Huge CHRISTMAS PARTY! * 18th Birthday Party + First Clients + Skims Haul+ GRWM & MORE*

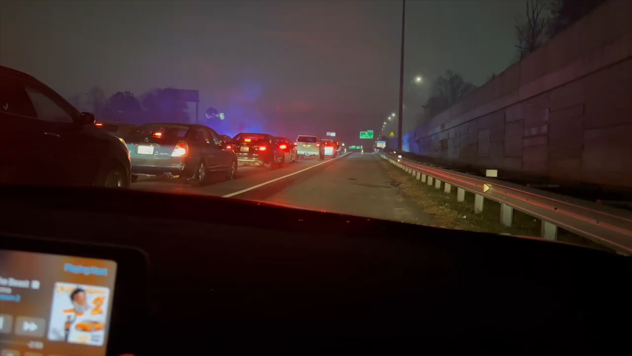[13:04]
Y'all, this was so annoying because after a 2 a.m. party, they shut down the highway and we got stuck for 3 hours. Yeah, I look straight broke, busted, and disgusted right now.